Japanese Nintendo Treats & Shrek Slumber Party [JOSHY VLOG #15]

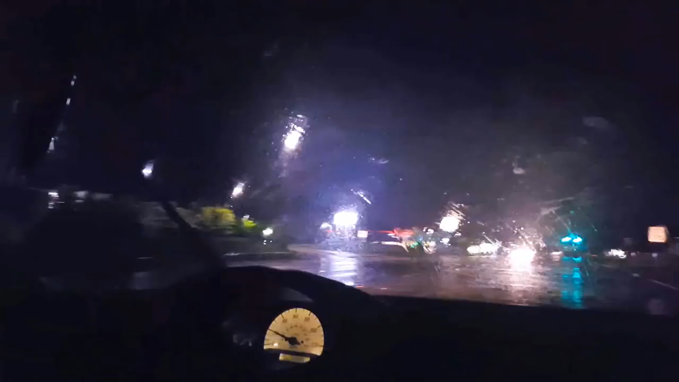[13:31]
Are we here yet? Yes. Where? Is that it right there? Yes. We're at Greg's. The really swell Greg's guy.
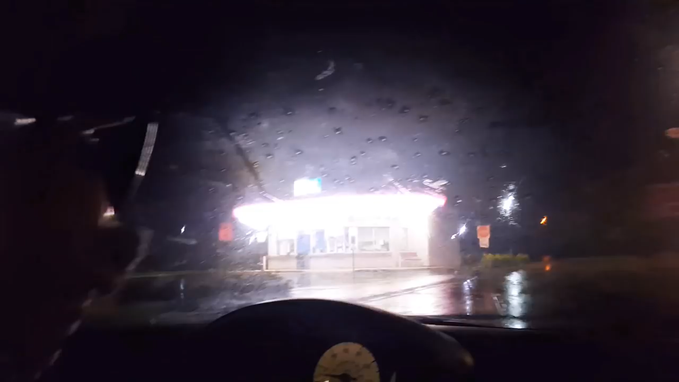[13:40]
Looks like a UFO landing. His Jeez. Name is Greg's Custard and we are fucking here.